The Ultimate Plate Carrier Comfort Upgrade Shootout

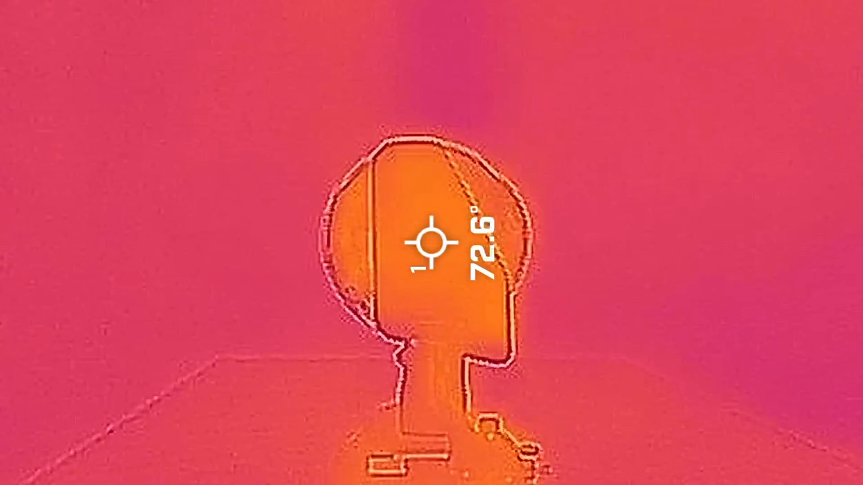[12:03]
The Shaw Concepts Stratus Fit PC pads recorded a baseline surface temperature of 72
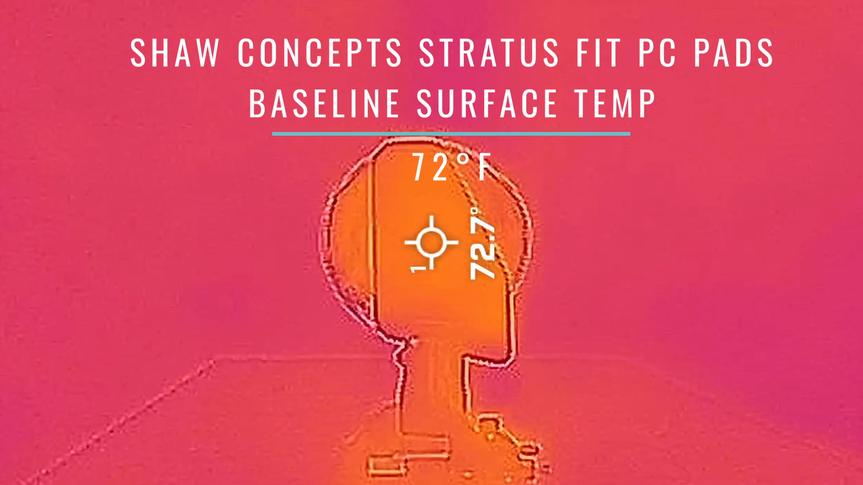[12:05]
degrees and an average heated temperature of 79 degrees,
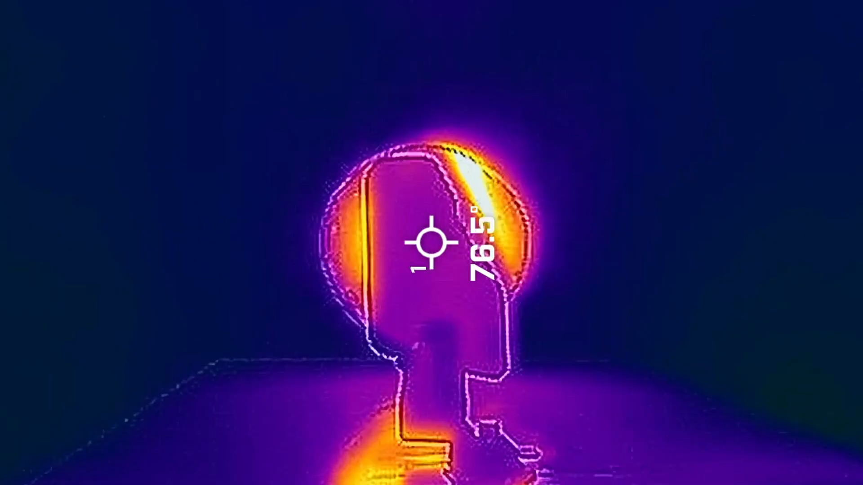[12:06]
which yields a thermal shift of 7 degrees.
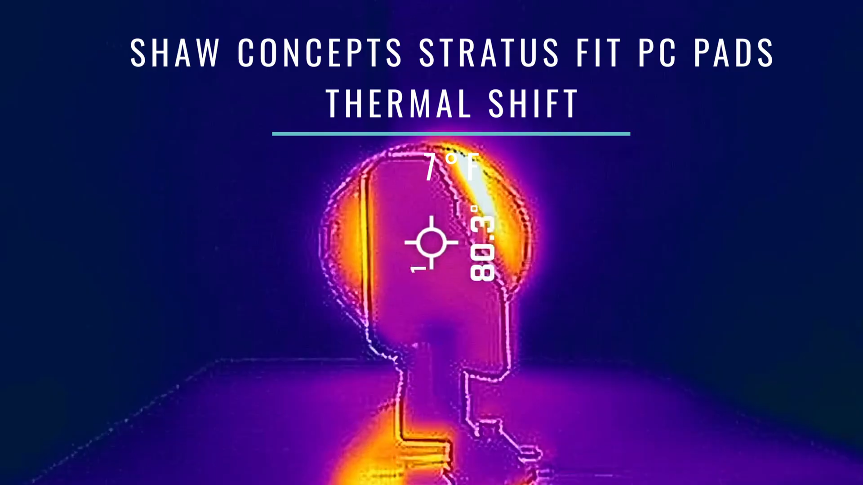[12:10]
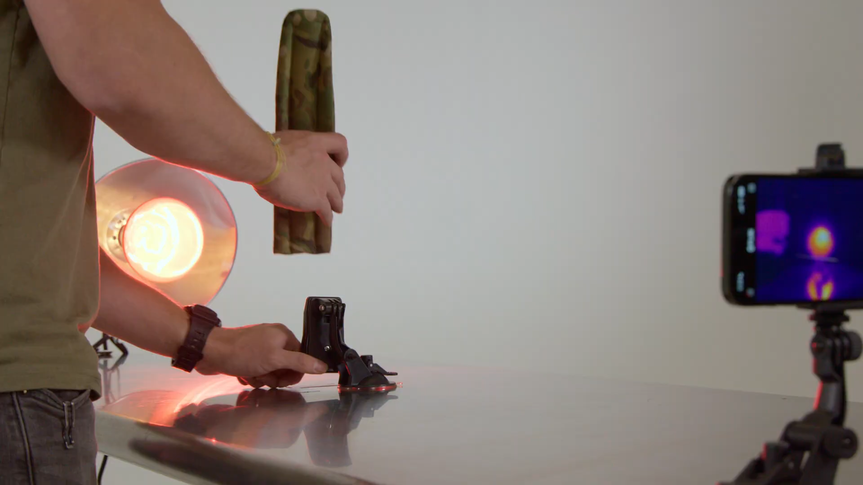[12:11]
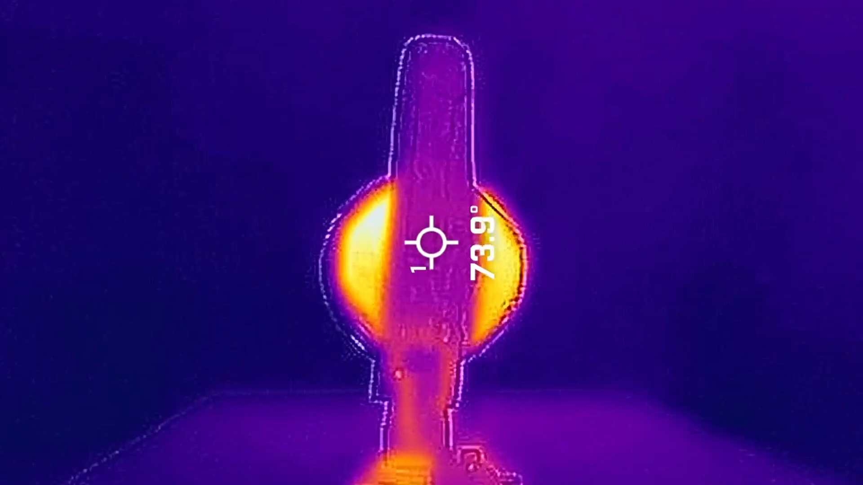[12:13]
The SKD Tactical Pontoons recorded a baseline surface temperature of 73 degrees and an average heated temperature of 80 degrees,
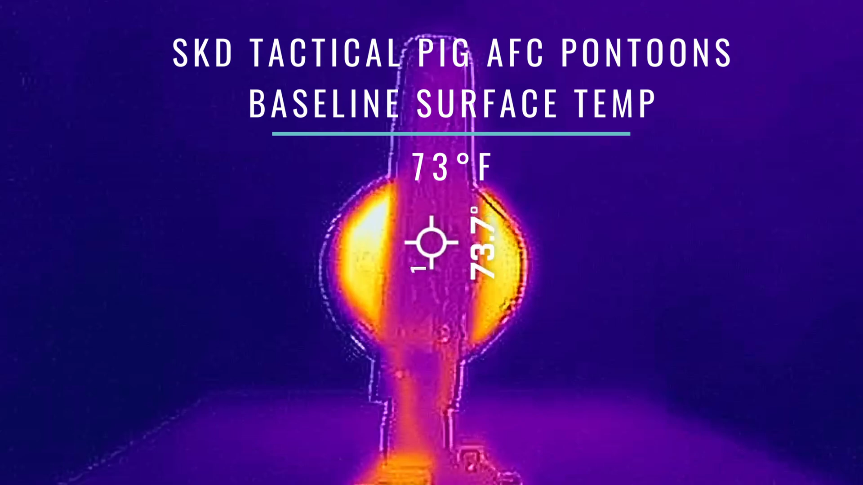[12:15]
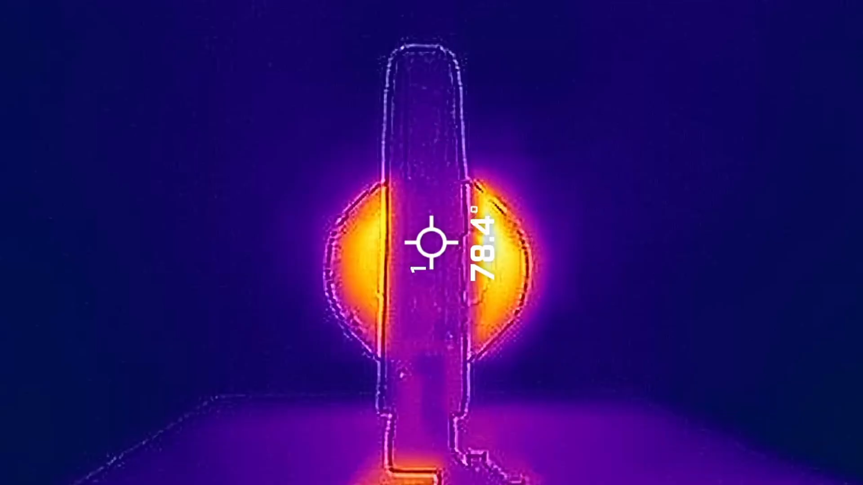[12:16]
giving them a thermal shift of 7 degrees.
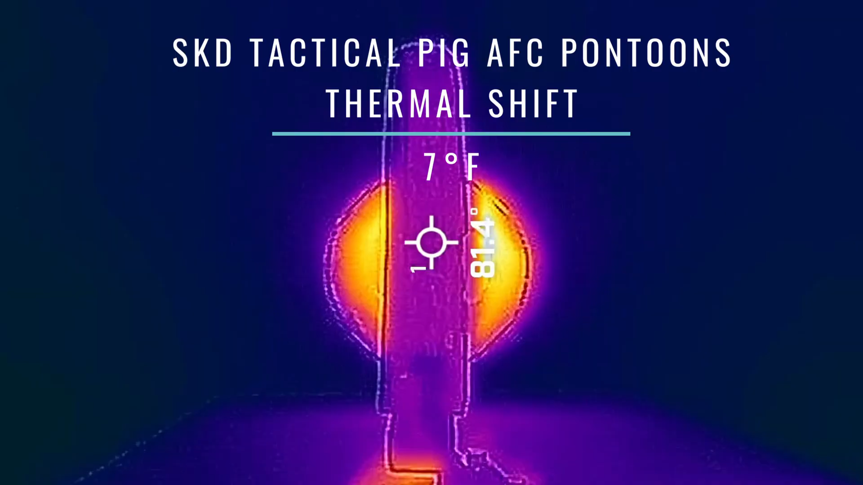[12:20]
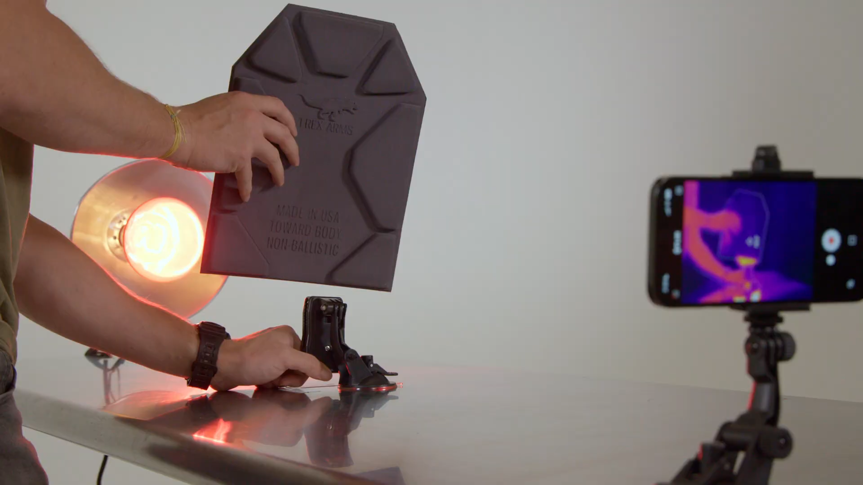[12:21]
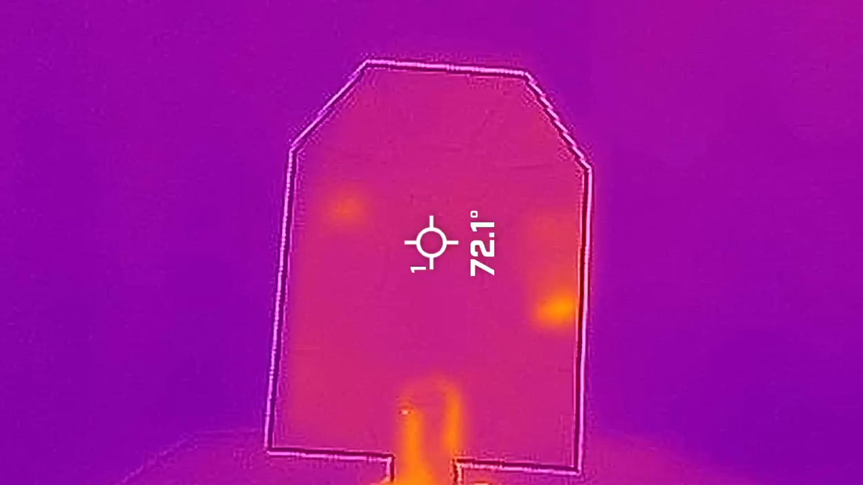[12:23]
Finally, the T-Rex Plate Backer recorded a baseline surface temperature of 71
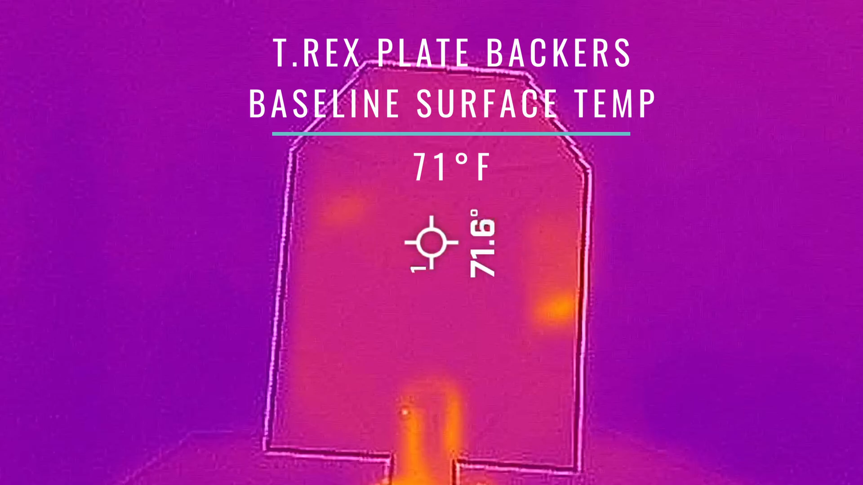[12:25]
degrees and an average heated temperature of 77 degrees,
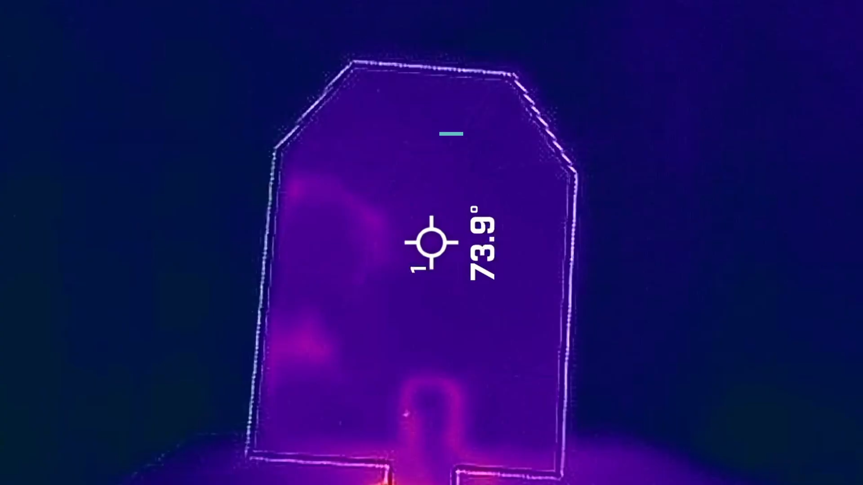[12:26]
yielding a thermal shift of 6 degrees.